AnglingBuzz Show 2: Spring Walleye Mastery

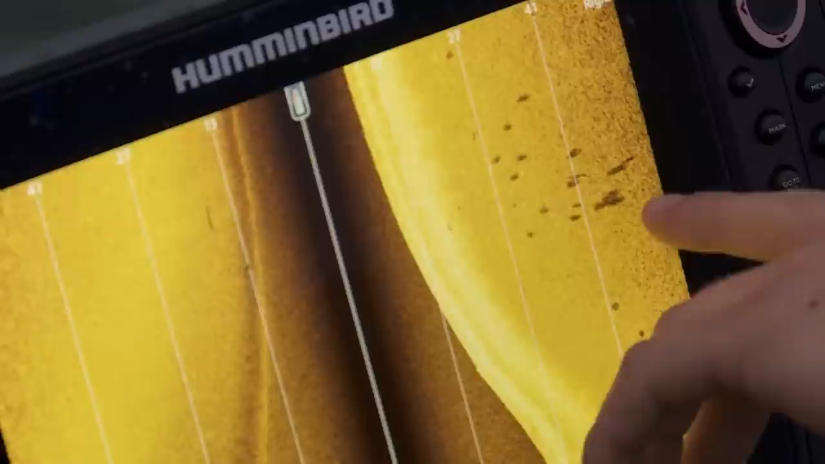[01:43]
It's important to remember that perch and shiners spawn right after the walleye spawn.
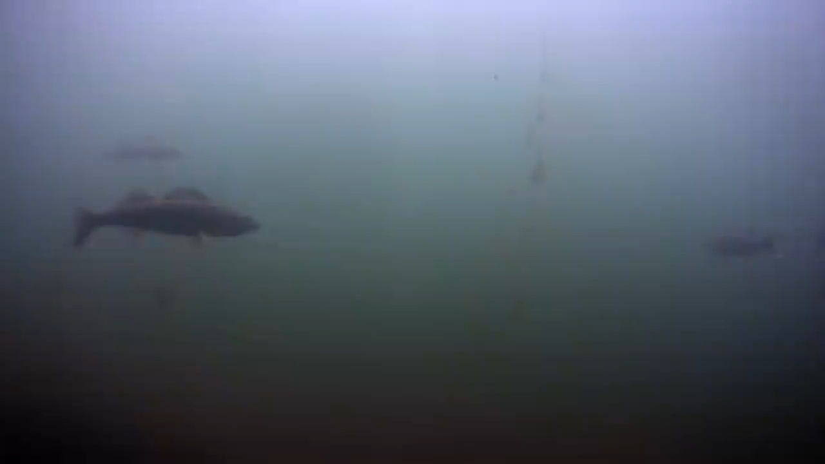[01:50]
So it's a natural built in forage base for them. They know where the goodies are at. That's why they're there. Side imagery is really critical. Your side imaging unit, you can get on these flats and you find a big concentrations of fish.
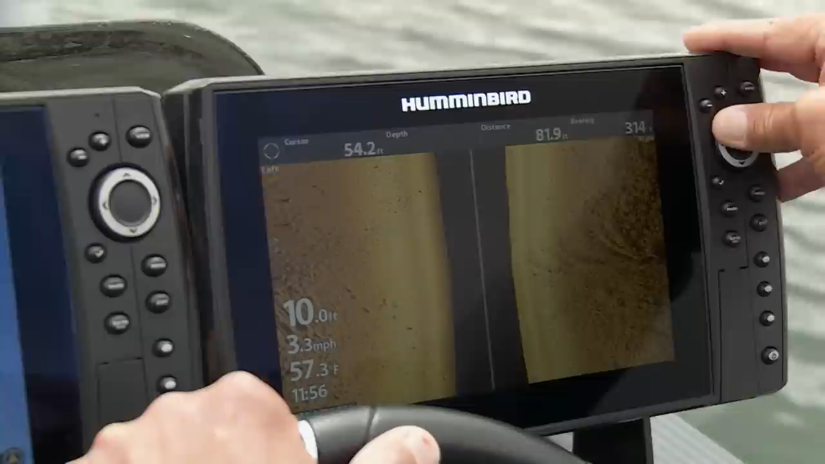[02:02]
On screen: water 57.3°F, speed 3.3 mph
You see a few fish here, a few fish there, a few fish here.
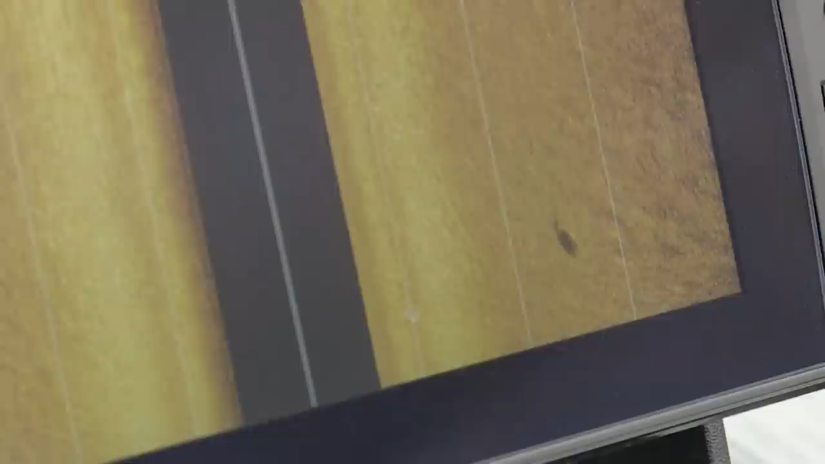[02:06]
When you get in an area, these fish are doing a lot of roaming, but they're in a given area. They're fairly active. They're moving in and around.